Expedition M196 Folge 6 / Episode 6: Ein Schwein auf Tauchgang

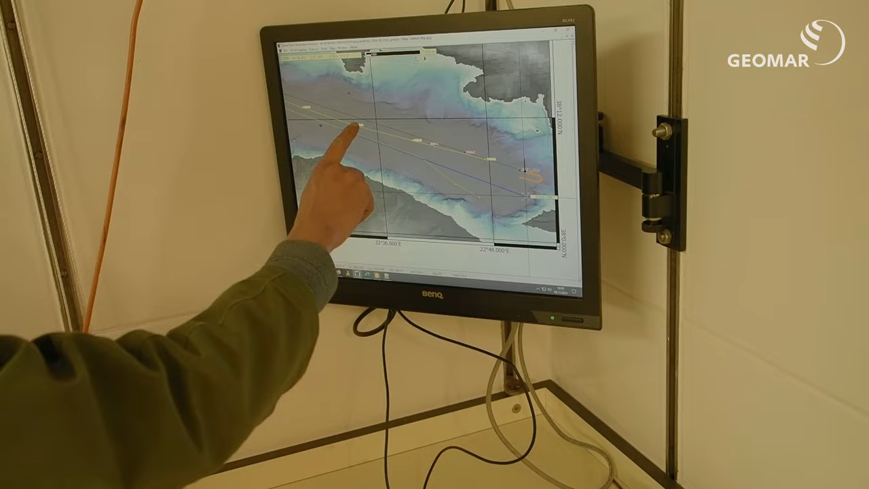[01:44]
And then the two points we have moved in the mud.
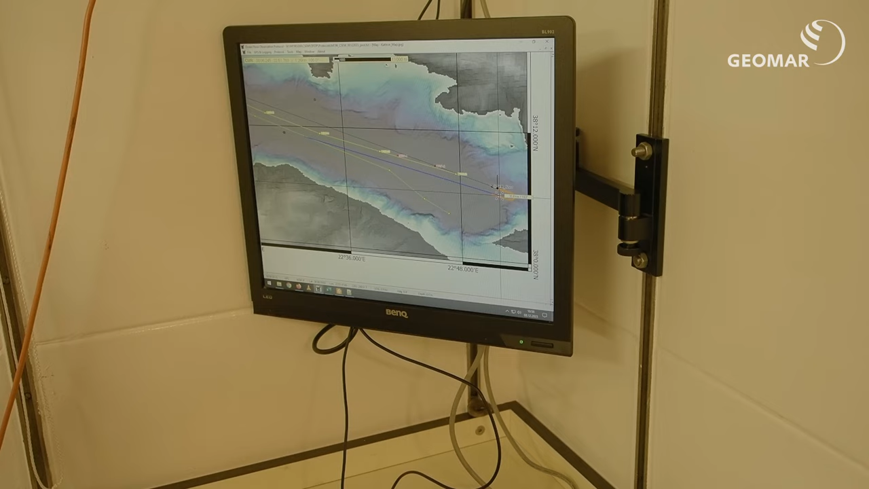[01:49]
And then the two points we have to go in the middle of the mud.